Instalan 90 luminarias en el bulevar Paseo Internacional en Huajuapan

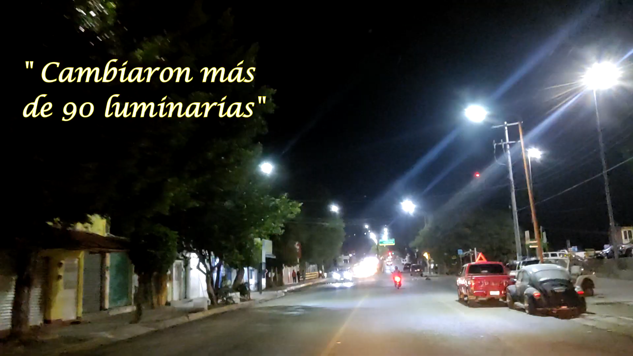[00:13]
Desde todo Venustiano Carranza, desde donde está la pareja en Jaramuxteco, hasta llegar a este punto, como a Camino.